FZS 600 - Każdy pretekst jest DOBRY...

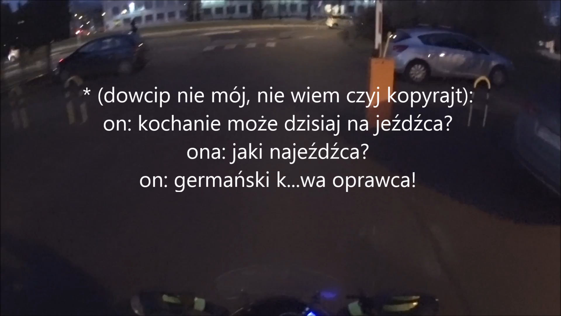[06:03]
Na serio nie wiem, kto to rondo zaprojektował. Tu nie można nawet zawrócić.
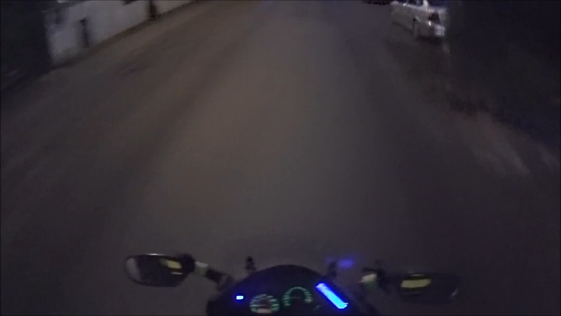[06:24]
Teraz 30 na godzinę, próbuję jechać zgodnie z przepisami. Miałem pustą drogę za sobą, w tym filmie siedzą na tyłku 3 samochody.
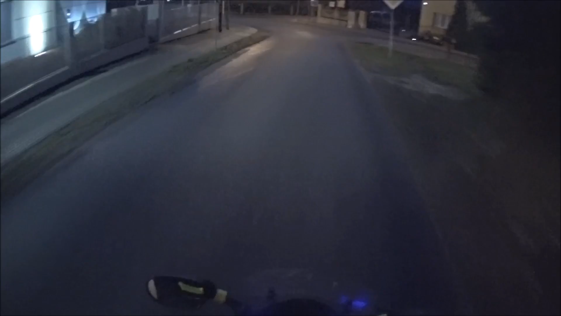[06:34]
Ale zaraz przy tym filmie też powie, że za szybko jechałem. No nie da się w tym mieście jeździć zgodnie z przepisami, bo od razu ktoś próbuje staranować dupę.